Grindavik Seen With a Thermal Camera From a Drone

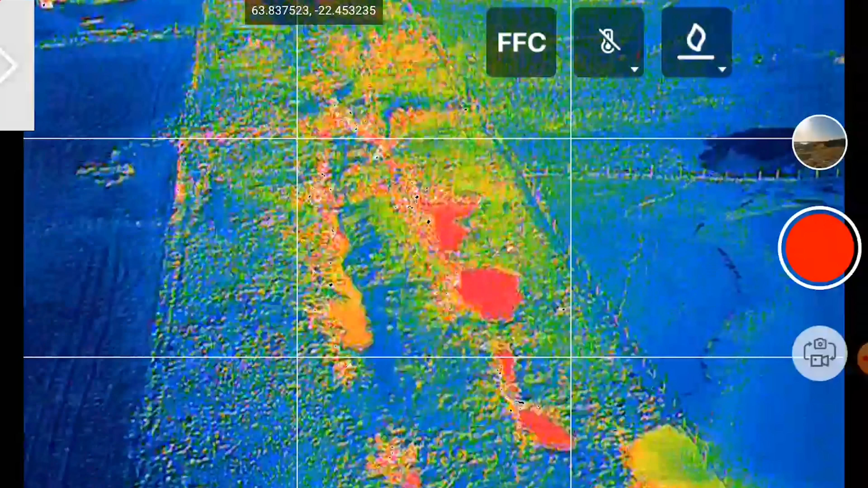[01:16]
Because despite the sub-zero temperature, stones that were exposed to the sunlight were glowing like a Christmas tree decoration.
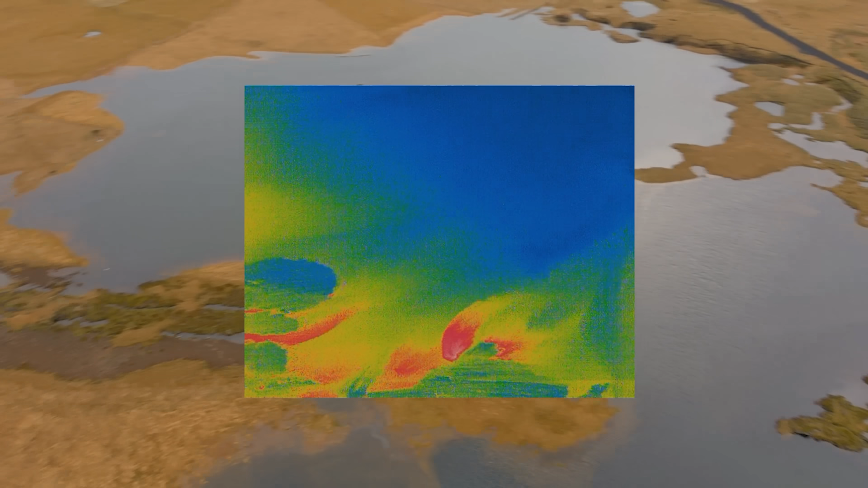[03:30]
I do have a spot thermometer on the drone that has turned out to be very accurate if I'm not too far away. But every now and then, it looks as it needs calibration, although it seems to get the temperature difference right.
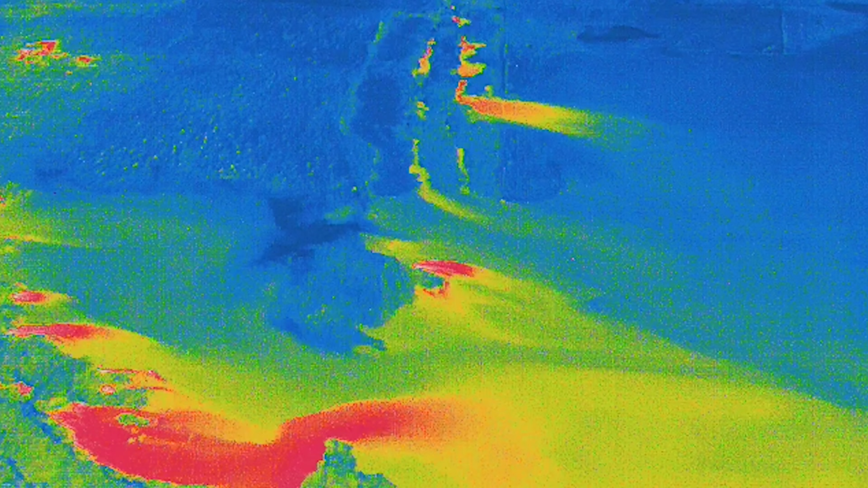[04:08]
And if this area around the fracture wasn't restricted that day, I would have gone there with another thermometer I have. And as you must know, I'm not a geologist, so I'm not an expert when it comes to groundwater temperature anomalies on the plate boundaries. And this warmer groundwater, it might just be normal.
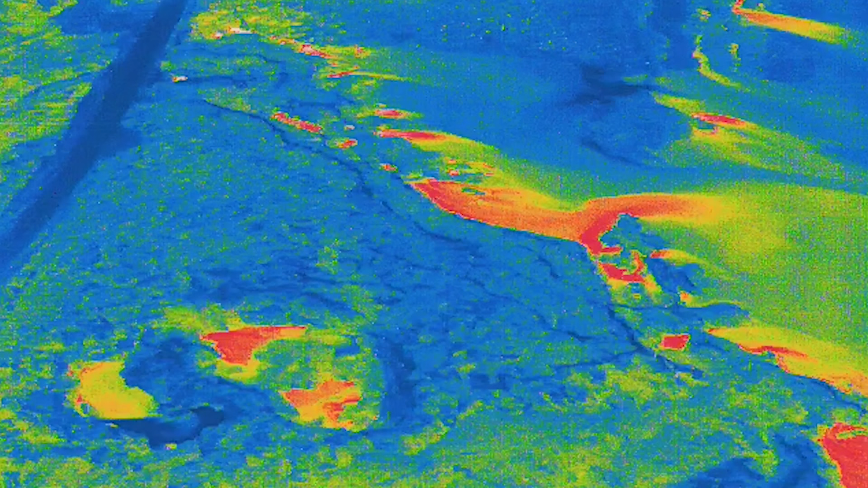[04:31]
It might very well be that it has always been like this. And I can't say if the ongoing series of events are